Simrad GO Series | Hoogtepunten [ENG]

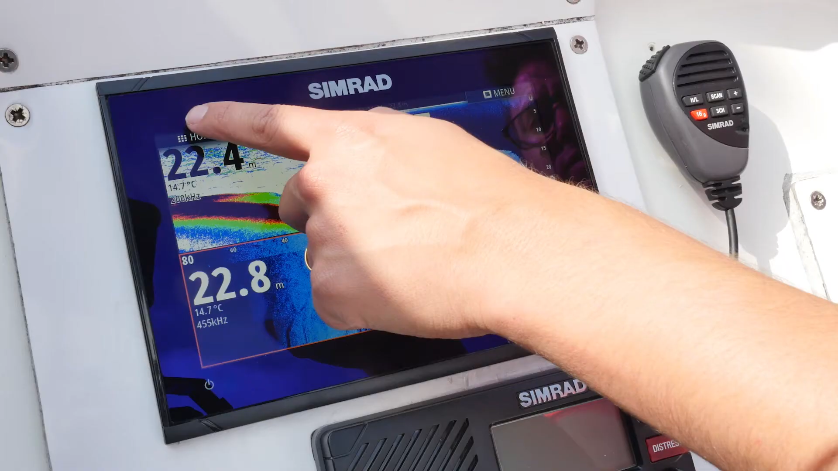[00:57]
On screen: water 14.7°C
with large and clearly captioned icons that are easy to recognise and tap.
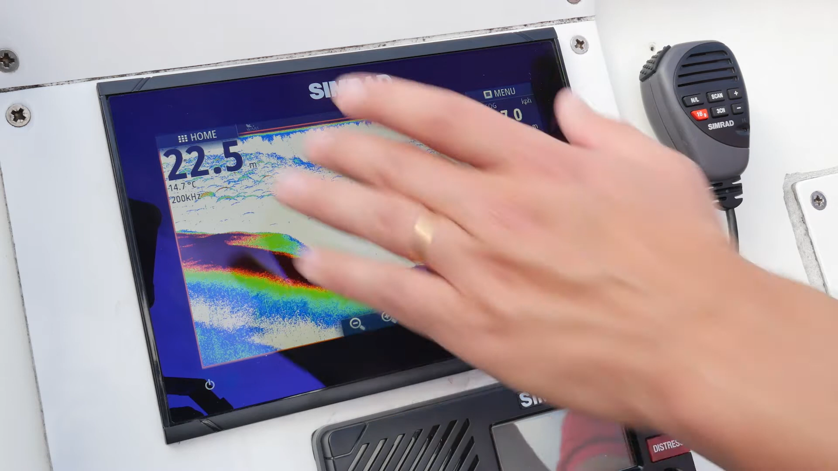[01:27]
On screen: depth 22.5 m, water 14.7°C
Fish finding sonar, helping you see a clear picture of fish targets and fish holding structure, via Structure Scan HD and CHIRP.
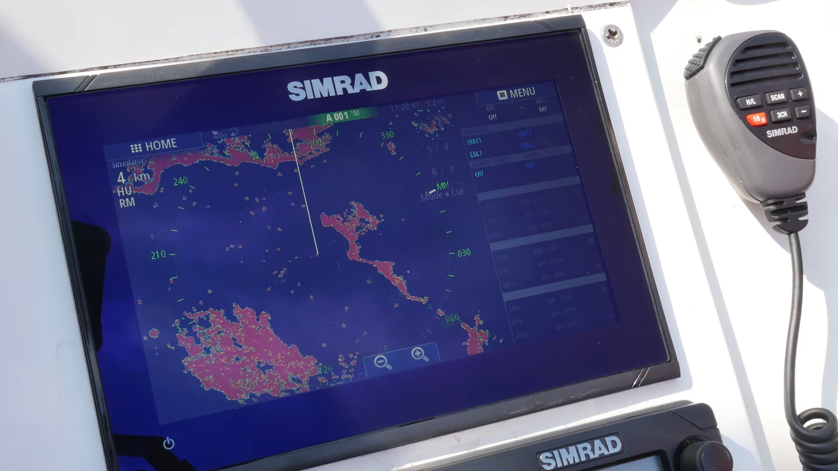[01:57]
Music and broadband radar compatibility, giving you view from right in front of the boat, up to 36 nautical miles. The Simrad Go Series is a compact, crystal clear,